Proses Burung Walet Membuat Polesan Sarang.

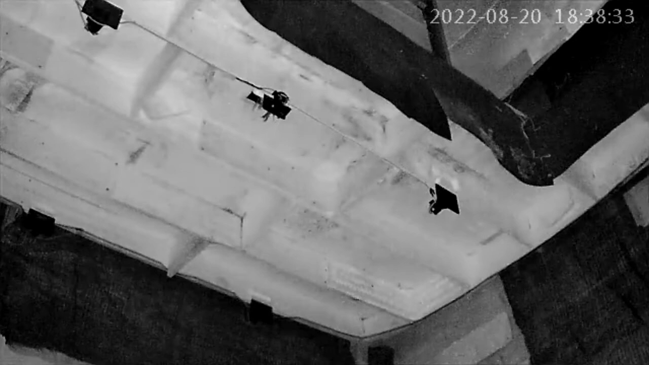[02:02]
bisa teman-teman lihat pada sisi sebelah kiri itu ada burung wallet yang satunya belum mempunyai pasangan
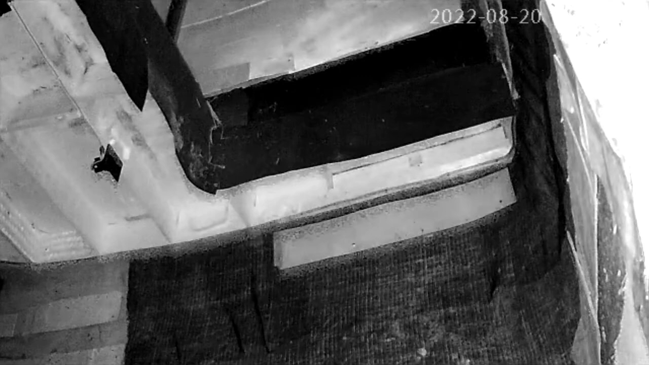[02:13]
baru-baru ini itu saya pantau lewat CCTV itu
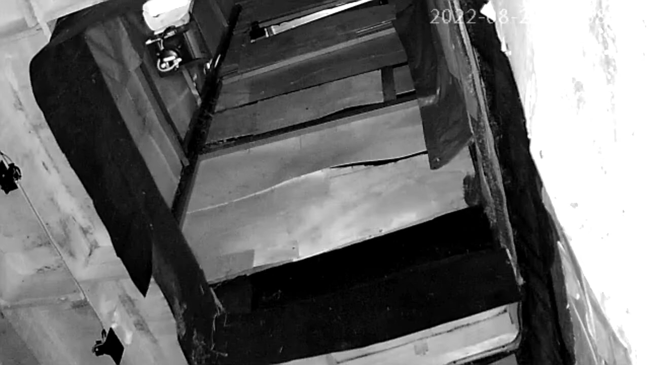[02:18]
burung wallet anakan atau burung wallet yang baru beradaptasi
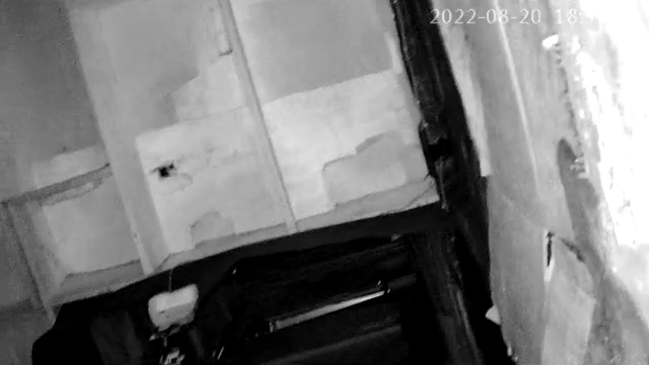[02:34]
jika di ruang inap RBW sudah
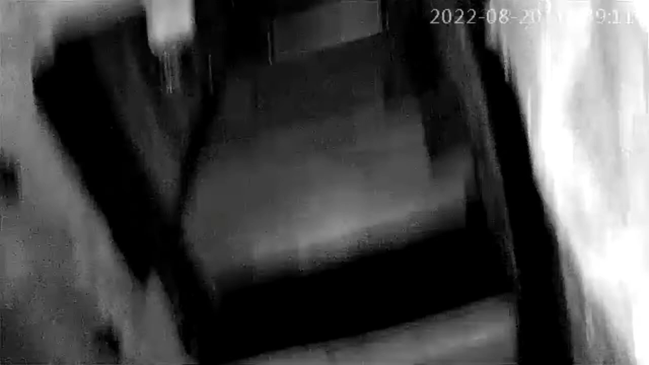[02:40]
aman dan nyaman dipastikan BW tersebut akan segera menginap menginap maupun menetap nah untuk itu coba perhatikan kembali BW yang berada di tengah yang sudah ada pasangannya